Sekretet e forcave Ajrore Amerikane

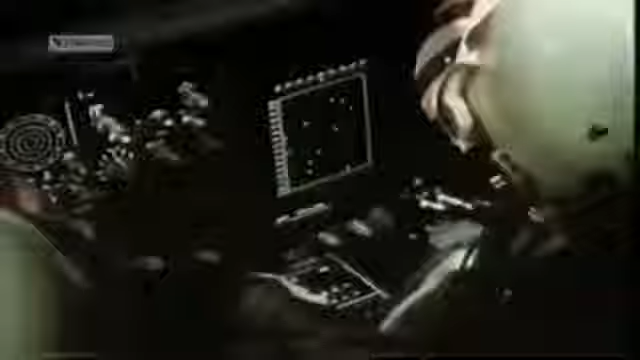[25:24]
Sepse misioni tyre është që të fluturojnë anësh
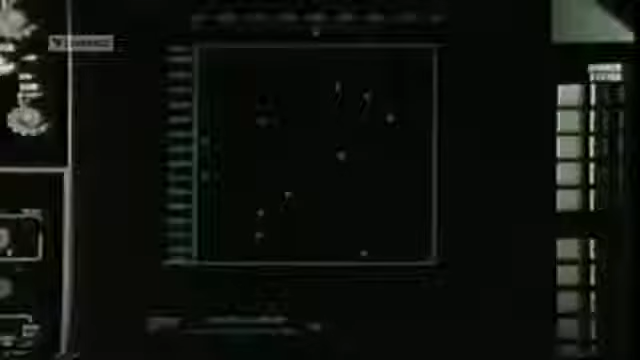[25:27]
ose mbi teritorin armik Dukë blokuar radarat që dhe të zbulonin avionet e tjerë luftarak Amerikan
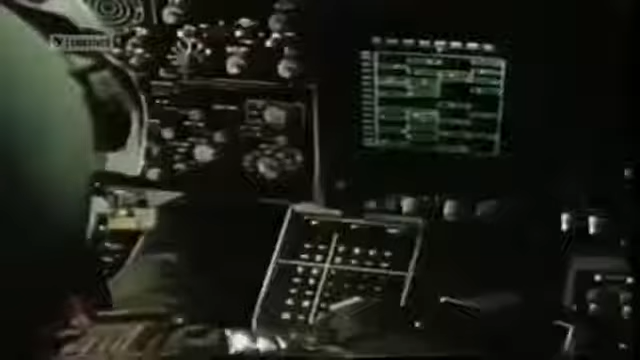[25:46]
analizohet dhe blokohet automatikisht Nërkoj që vazhdo në dhe blokimi atyre të gjetur më pa
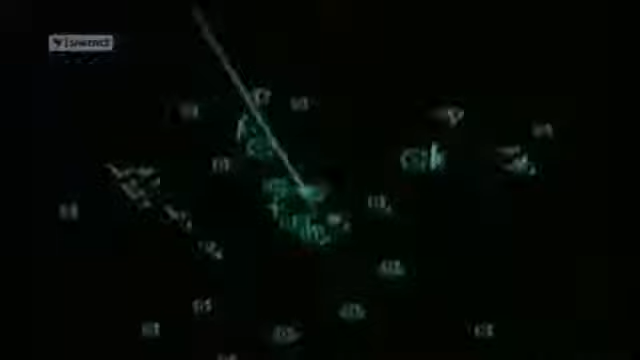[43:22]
Plus një radar të fuqishëm të aftë për të diktuar gjithshka brenda 5 milion kilometrash kubik në qilë